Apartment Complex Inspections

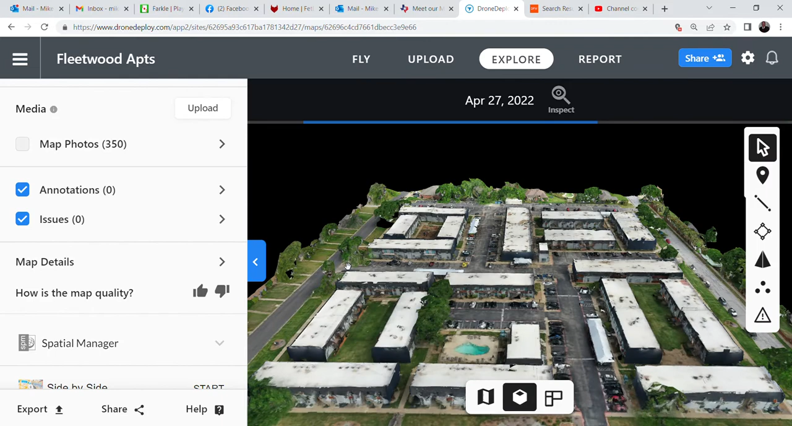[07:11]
rendering of the entire property which is really cool because it is done with a 4k two-dimensional flyover now once a little blue arrow blue streaks keep going by it means it's been totally rendered i would wait for a second to make sure it's done that just to make sure that's a complete and good condition before you start
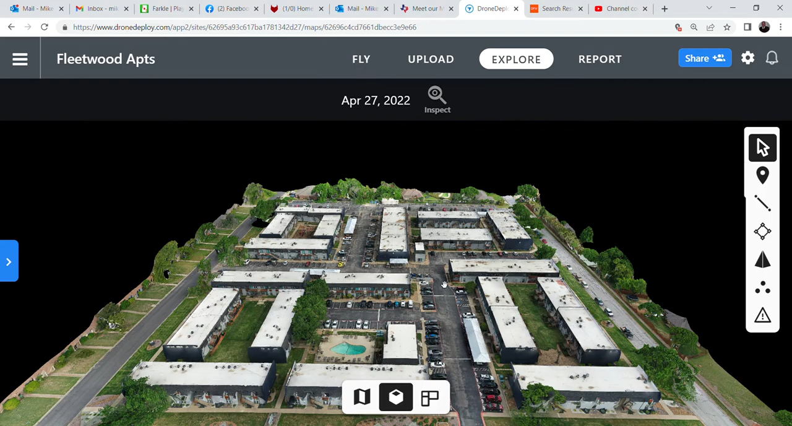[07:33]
playing with it okay it's gone so now we can go out there inspect it and we can turn it around we can zoom in and take a look at a three-dimensional rendering look at the clarity that you have on your